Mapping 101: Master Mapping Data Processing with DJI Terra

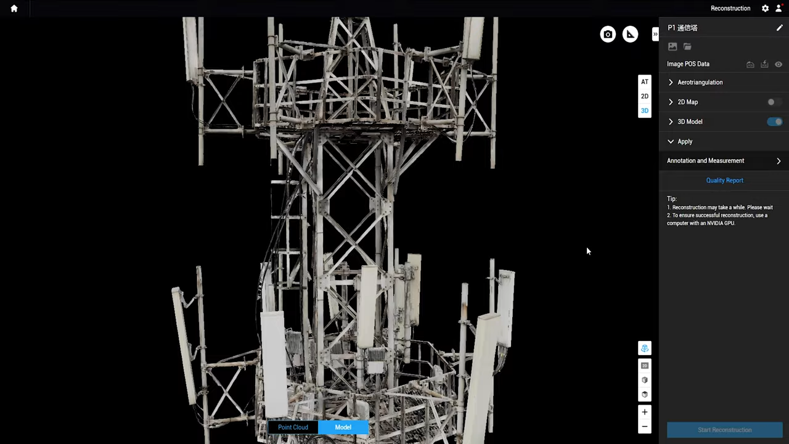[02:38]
After processing, you have your 3D model. When setting parameters,
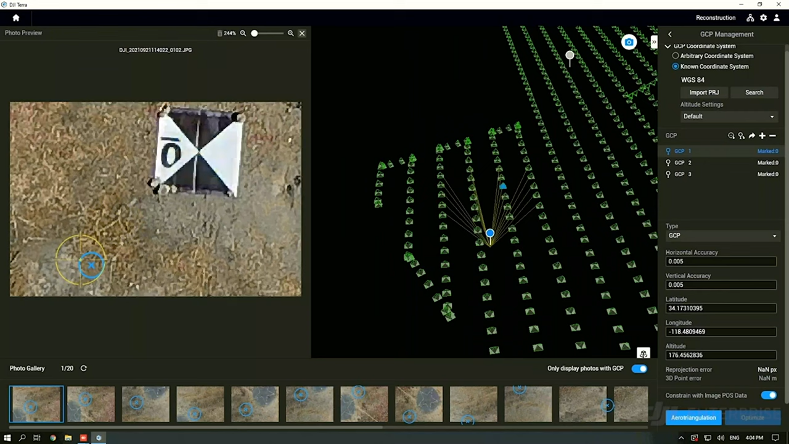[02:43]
the two-dimensional and three-dimensional model can take into account ground control point information to make the model calculation more accurate.
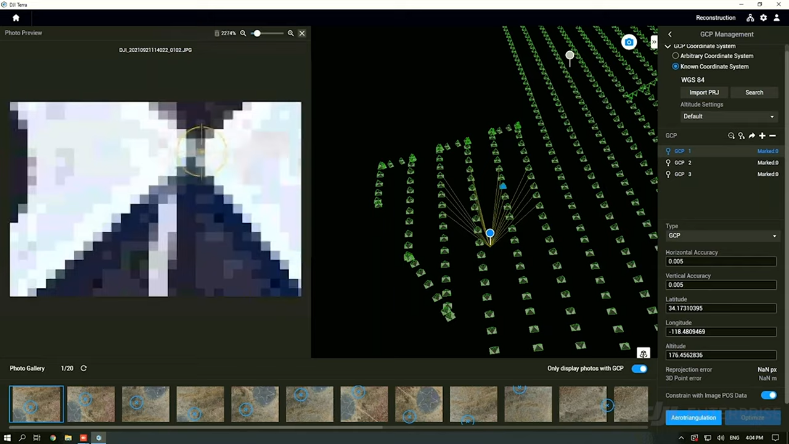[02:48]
When processing multi-spectral images, you can choose whether to perform radiometric correction first. The above four data results can be viewed in DJI Terra and some simple measurements can be carried out.